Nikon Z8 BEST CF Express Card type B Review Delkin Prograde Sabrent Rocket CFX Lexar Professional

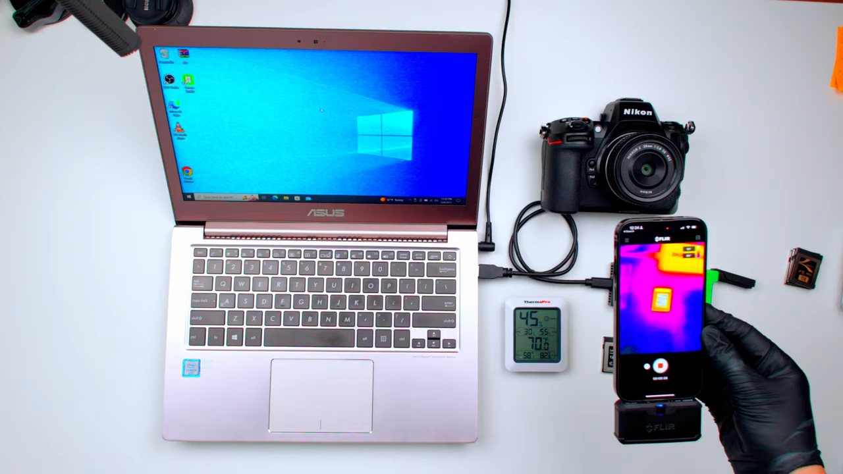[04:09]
and once the file is finished transferring i will pop it out and do a
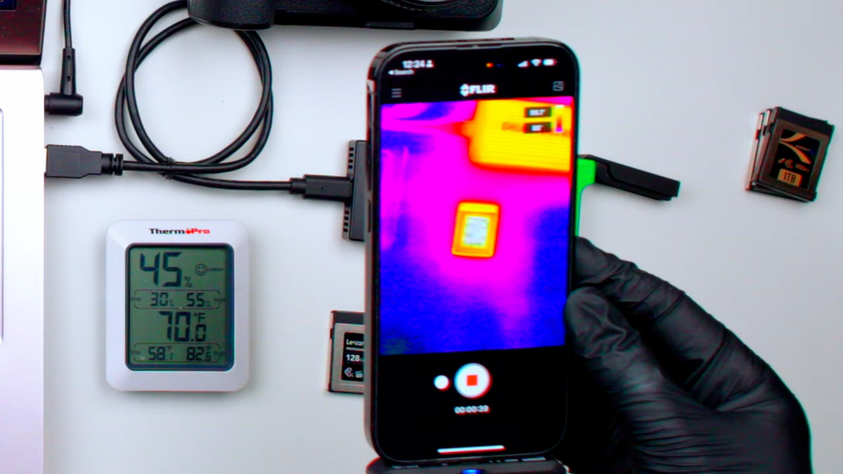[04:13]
heat temp and here is the results as you can see from all four cards the sabrant is the coolest car from the bunch the lexar and pro gray is about even and the hottest car from the bunch is the delkin now with this data set we can come to a conclusion that
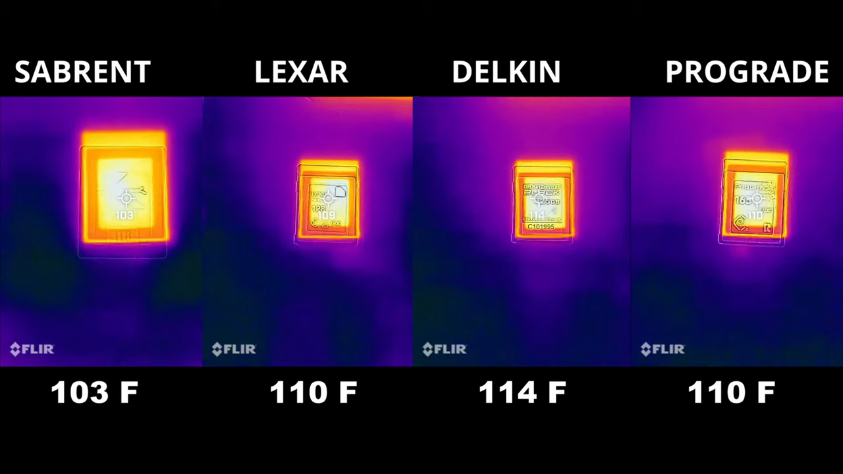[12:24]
coolest car from the bunch that's just crazy if you do a lot of video then photo get the sabrent this is well worth it now when